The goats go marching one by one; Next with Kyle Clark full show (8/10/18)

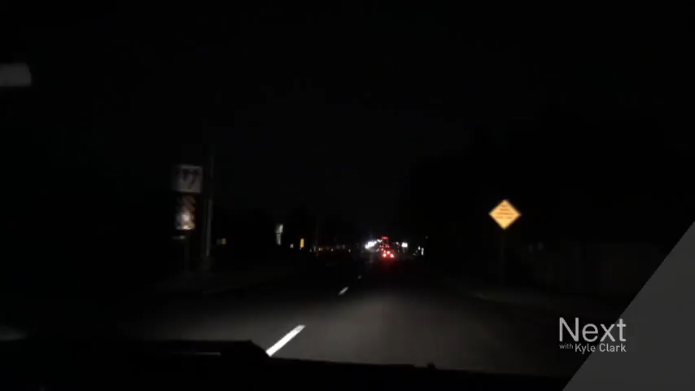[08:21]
summer isn't quite working as intended CDOT added a median in street lights to park a road between Mississippi and ILIF problem is the lights have never been turned on CDOT tells us their